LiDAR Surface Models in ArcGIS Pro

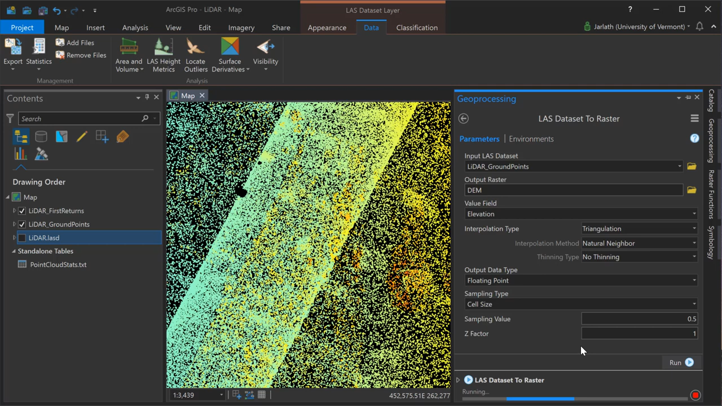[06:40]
My point spacing was 0.559 for this point cloud but I'm going to drop the cell resolution down to 0.5 because my point cloud included some water areas where there are no LiDAR returns. It's the absence of those returns that allows me to make an educated guess as to what the actual sampling value or cell size should be. I'm now going to replicate that entire workflow with the only change being that my input LAS data set is now going to be my LiDAR first returns layer. When the signal emanating from the LiDAR sensor comes into contact with a hard service like a building or pavement it's going to generate
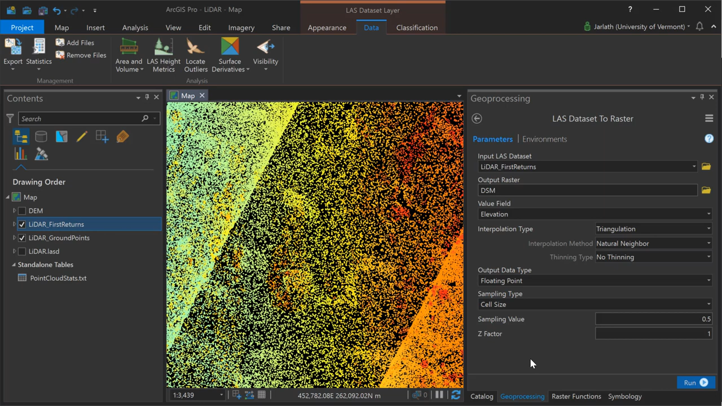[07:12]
a single return but when it comes into contact with something a little bit more porous like tree canopy there can be multiple returns from a single pulse. As a result by using the first returns we'll have a highest hit or digital surface
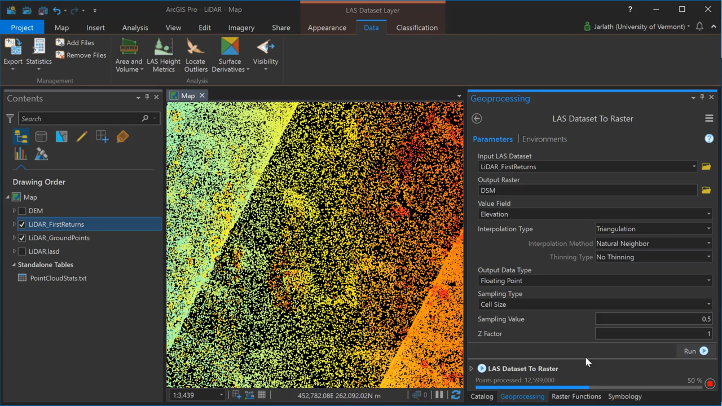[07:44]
DEM digital elevation model and the DSM the digital surface model. Once those two processes are complete I have my DEM which represents the bare earth and I have my DSM which represents the top of all features.
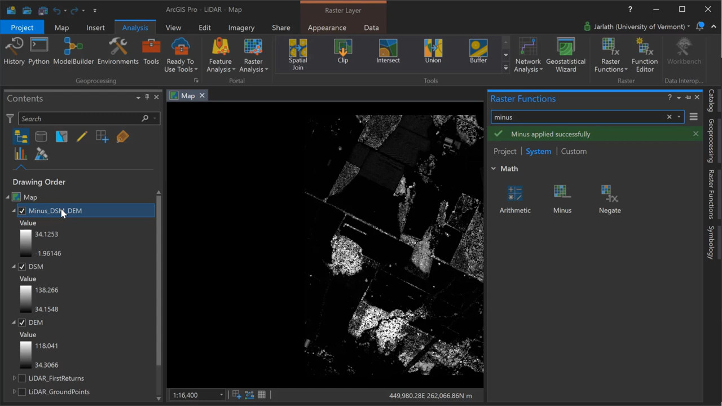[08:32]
Now that I have my output NDSM layer I can go into the table of contents and give it a more meaningful name.
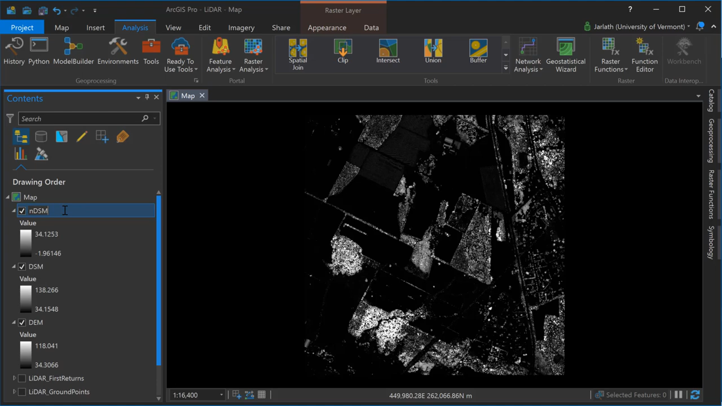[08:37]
To improve the cartographic appearance I'm going to go back into my raster functions generate a hill shade
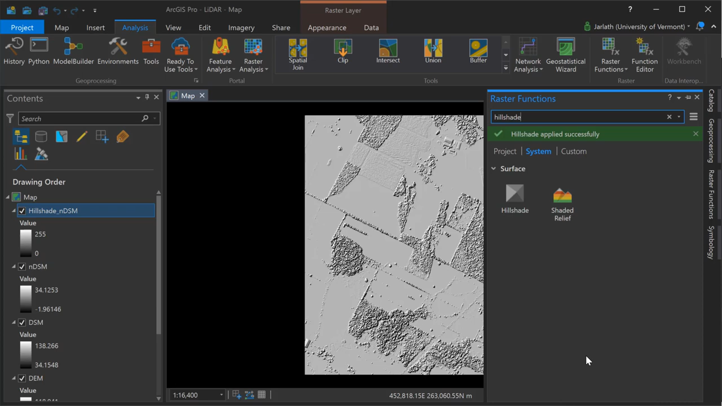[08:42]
put that hill shade underneath my NDSM layer apply some transparency and then symbology to my NDSM layer. The result is that my data are now displayed in a
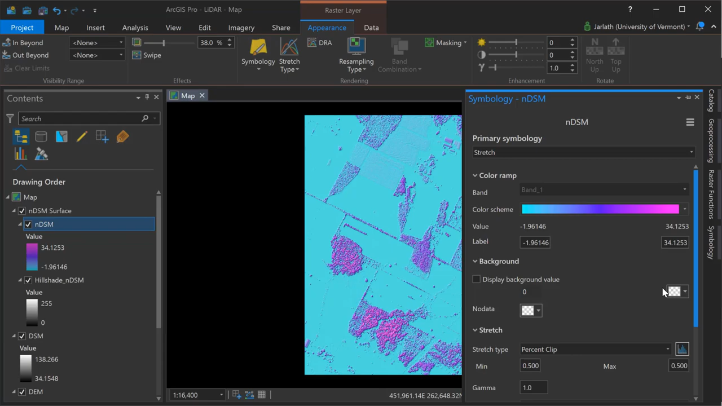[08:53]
way that makes it much more easy for me to identify features on the landscape.
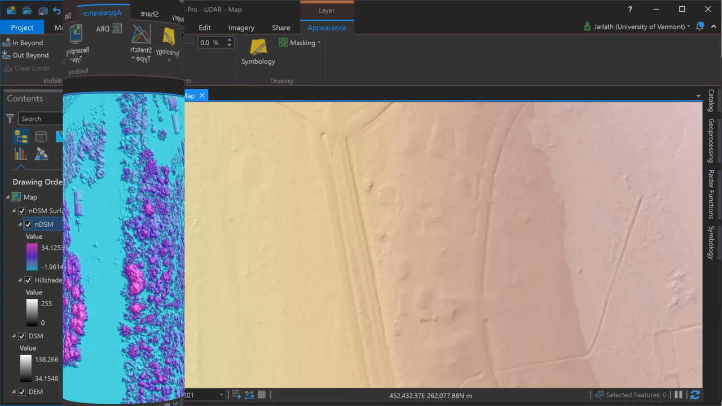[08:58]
Jumping ahead you'll see that I've used the same approach for my DEM and my DSM.
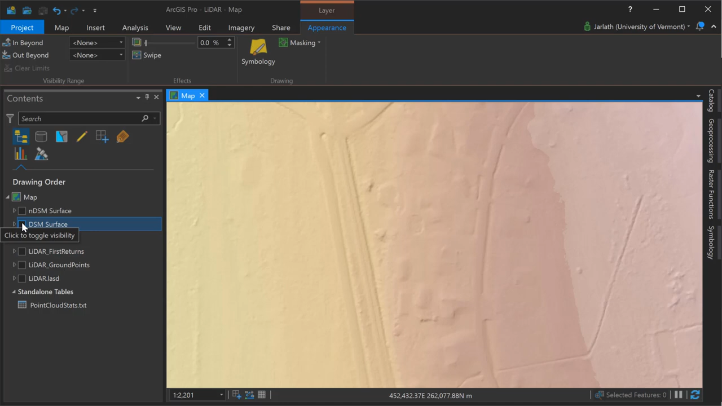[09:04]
I've generated a hill shade using a raster function and applied symbology from the symbology menu. Turning on and off these layers allows us to explore the differences between the DEM, the DSM, and the NDSM. The DEM is the bare earth topographic surface and the pixel values represent the absolute heights relative to the vertical datum. The DSM is the true 3D surface including features such as trees and buildings and utility lines and the pixel values
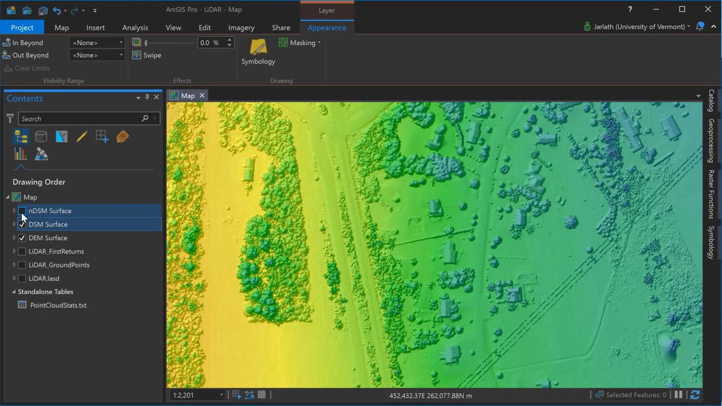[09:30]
are also the absolute values relative to the vertical datum. Because the NDSM is the subtraction between the DSM and the DEM the pixel values represent the height of features above ground.
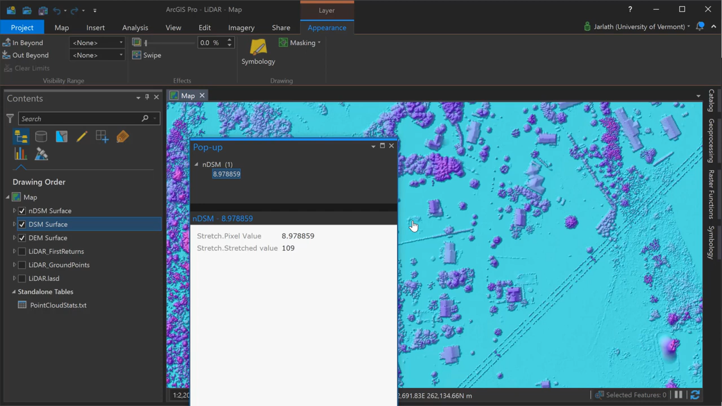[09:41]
So clicking on the roof of an individual building the pixel value represents that height and map units which in this case are meters.